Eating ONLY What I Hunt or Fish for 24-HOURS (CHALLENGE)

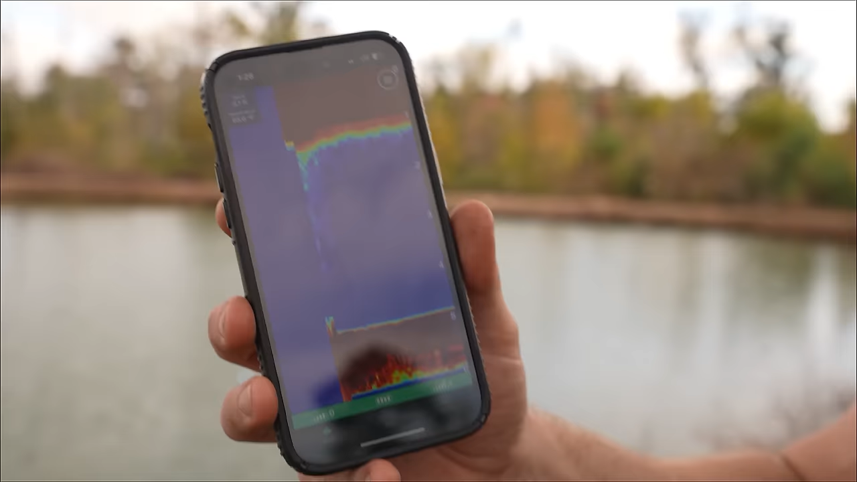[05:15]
Oh, look at that right away.
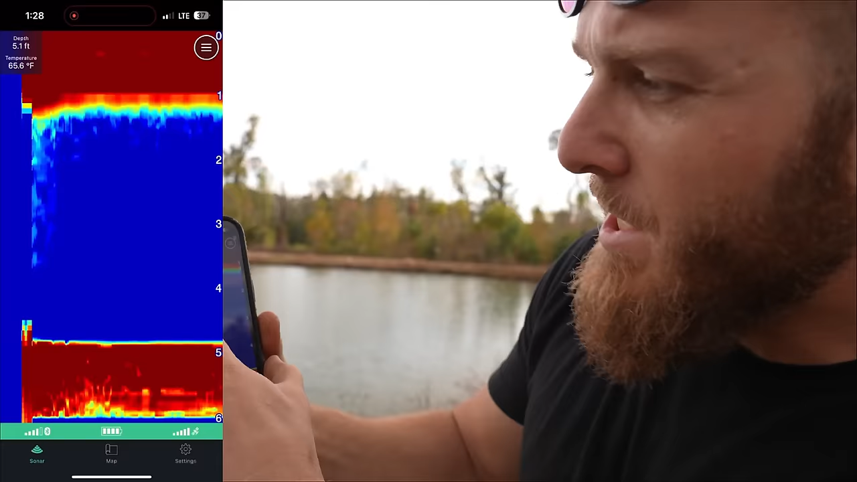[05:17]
On screen: depth 5.1 ft, water 65.6°F
We've got temperature reading, depth reading, everything that you need right there.
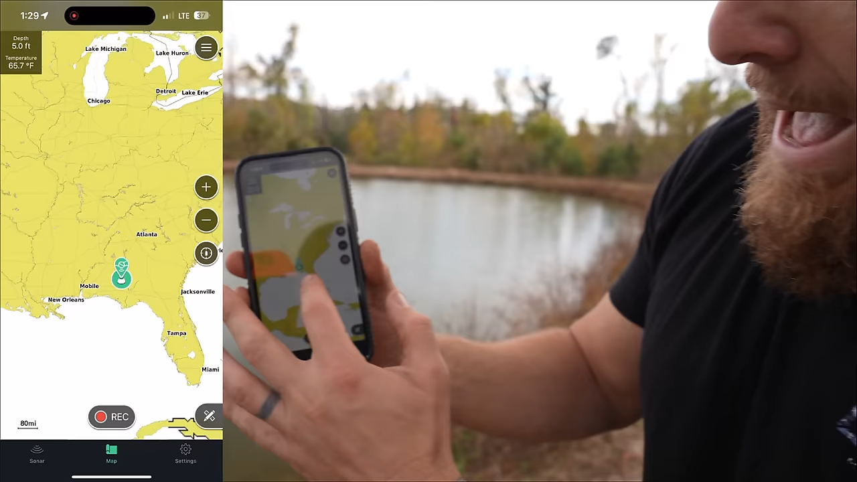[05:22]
It's got your map feature right there showing your exact location, so you can mark when you're catching fish.
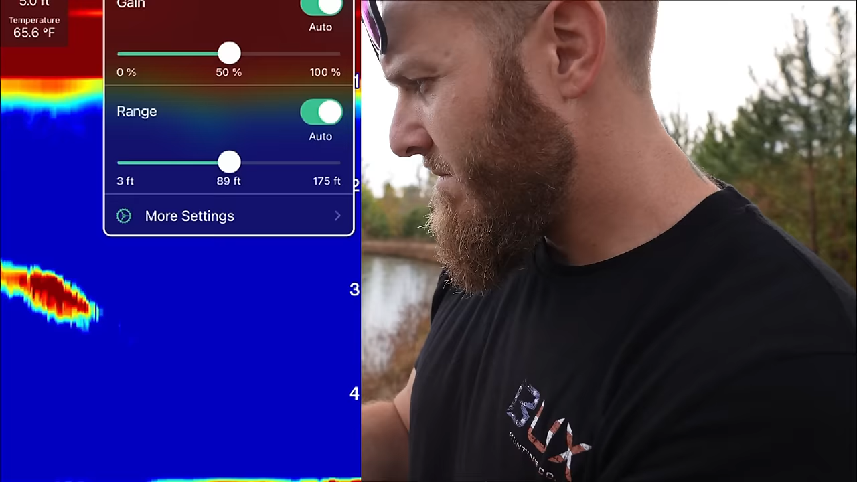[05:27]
On screen: water 65.6°F
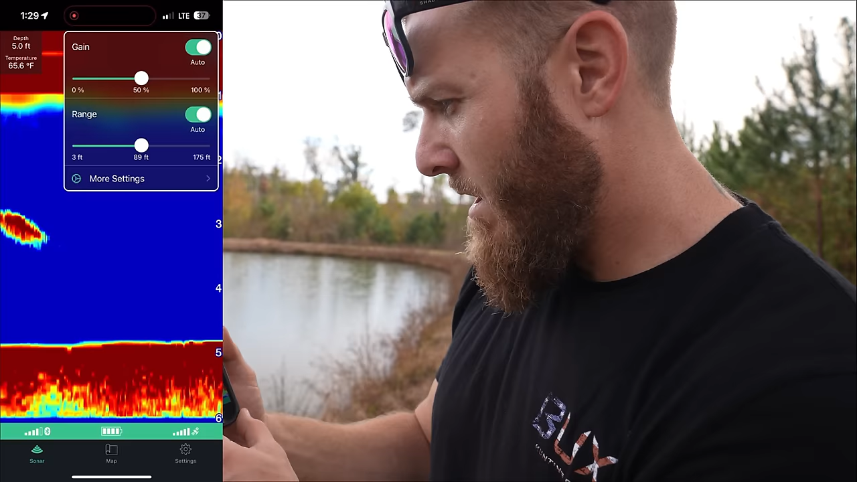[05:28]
On screen: depth 5.0 ft, water 65.6°F
Oh, shoot. Something just went under the fricking sonar. Did you see that? I saw that.